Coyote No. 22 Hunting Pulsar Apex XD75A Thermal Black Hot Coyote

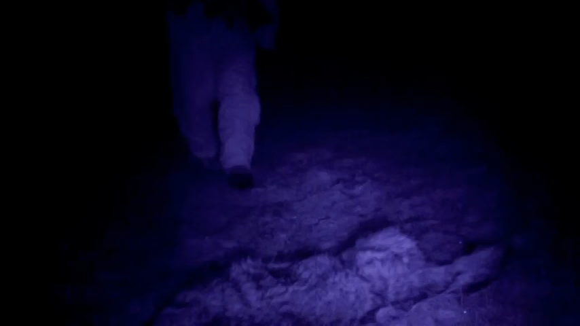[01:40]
All right folks, got me a nice female coyote here.